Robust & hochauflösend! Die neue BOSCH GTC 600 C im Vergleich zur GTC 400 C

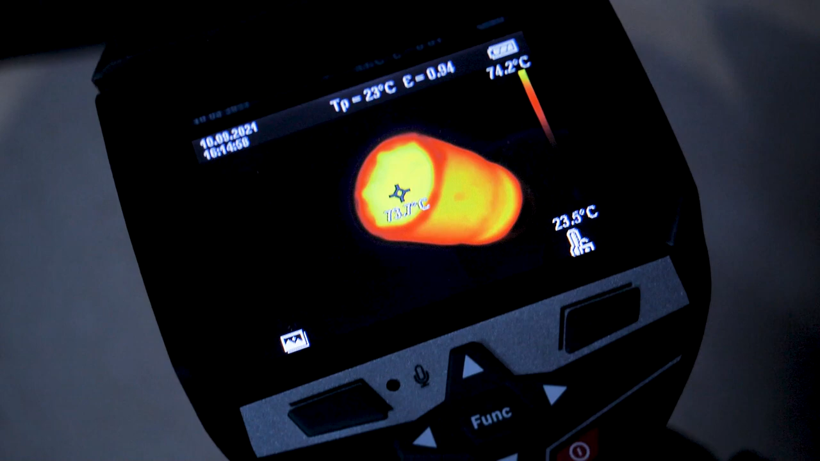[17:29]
On screen: scale top 74.2°C
Das heißt, wir haben es wirklich geschafft, hier dieses Stück fast zum Glühen zu bekommen.
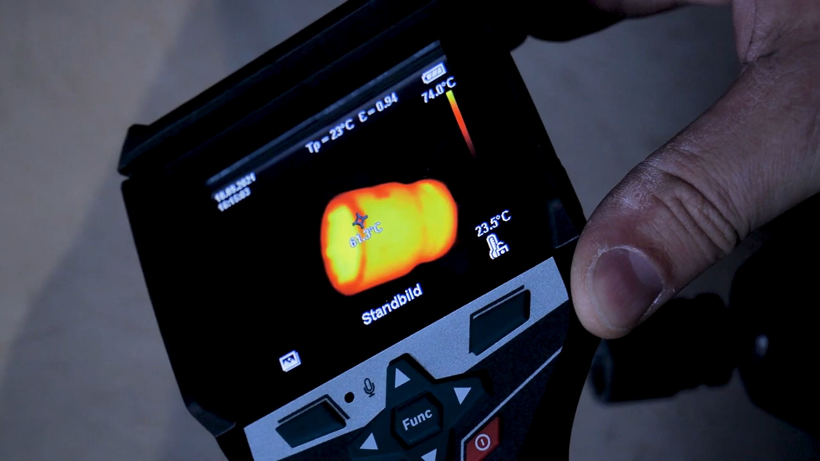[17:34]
On screen: scale top 74.0°C
Und das ist schon wirklich erstaunlich. Schaut euch das mal an, dass hier der Rand 71 Grad, hier der andere Bereich 75 Grad.
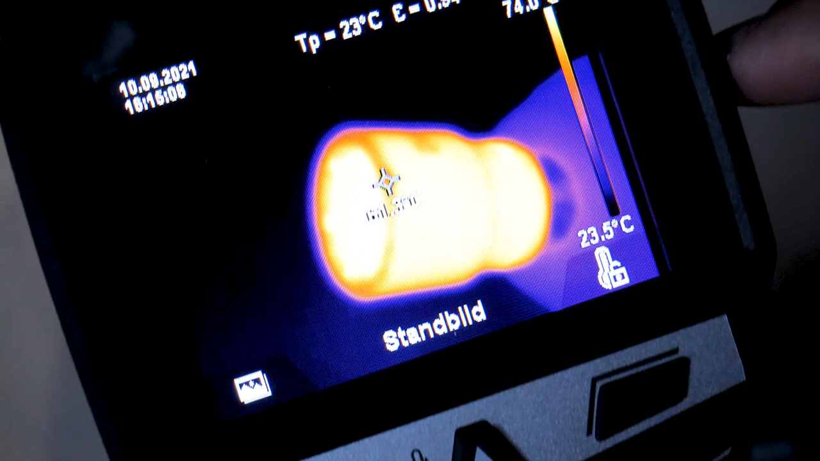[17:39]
Das ist wirklich Wahnsinn, wie schnell das auch geht.
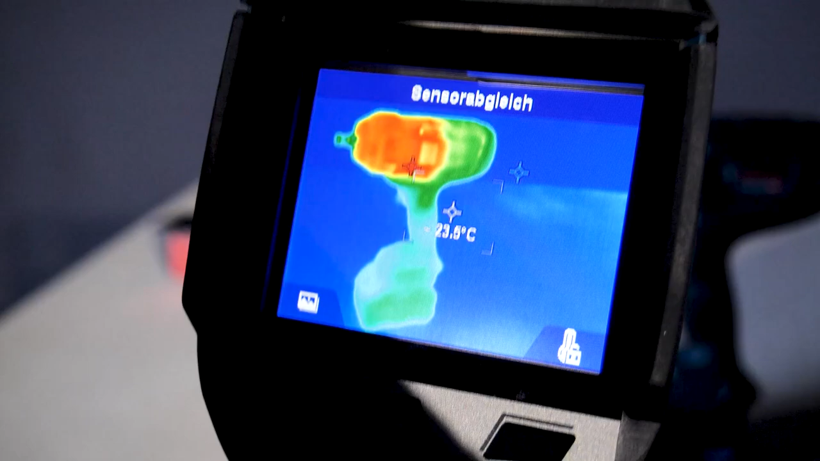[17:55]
Wir haben jetzt wieder hier unseren Schlagschrauber und ich lasse mir jetzt mal eine andere Methode anzeigen lassen.
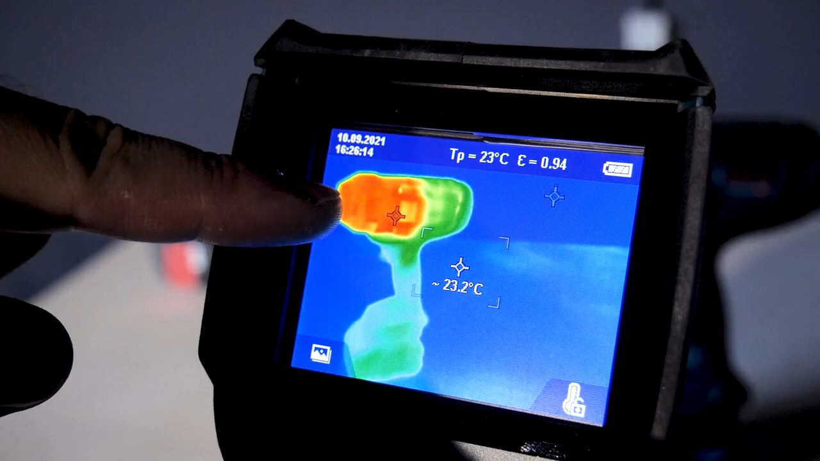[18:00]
On screen: spot 23.2°C
Und zwar lasse ich mir jetzt den heißesten Punkt, den er findet und den kältesten Punkt dazu anzeigen. Und zwar nicht nur der Mitte, weil ich das ganz hilfreich finde.
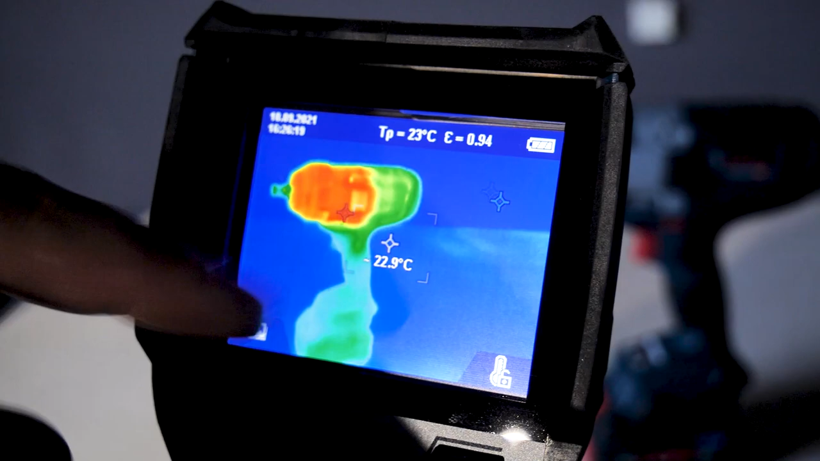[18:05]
On screen: spot 22.9°C
Dann, wenn ich in die Nähe gehe, dann zeigt er mir an.
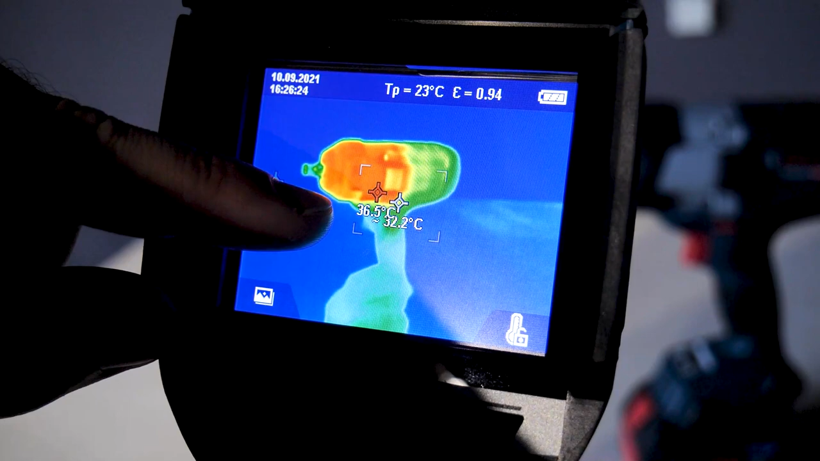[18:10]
Ja, hier so 36,3 Grad findet er als heißesten Punkt und das kältesten Punkt irgendwas hier hinten mit 22 Grad, die wir hier haben.
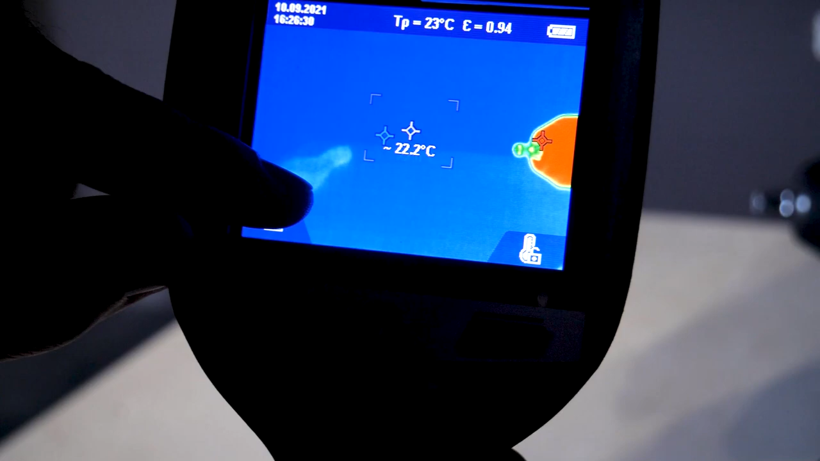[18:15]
On screen: spot 22.2°C
Das ist eine sehr sinnvolle Sache. Wenn wir uns jetzt hier das anschauen, dann sehen wir, wo ist es denn wirklich am wärmsten?
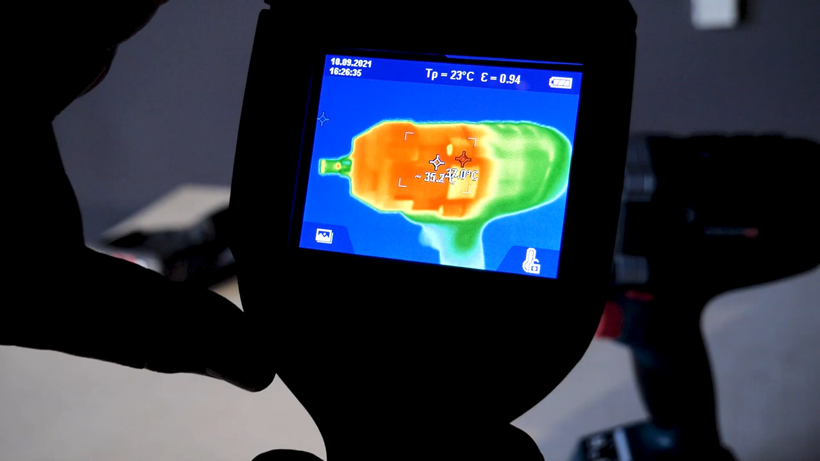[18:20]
Ich muss selbst nicht suchen, weil sonst könnte man sagen,
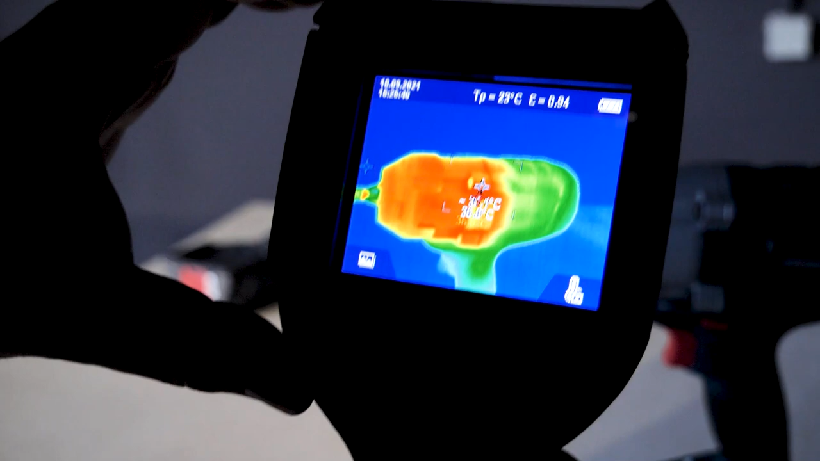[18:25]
es ist der Punkt oder der Punkt oder das macht er schon selbstständig und zeigt uns hier 36,6 Grad haben wir jetzt gerade hier.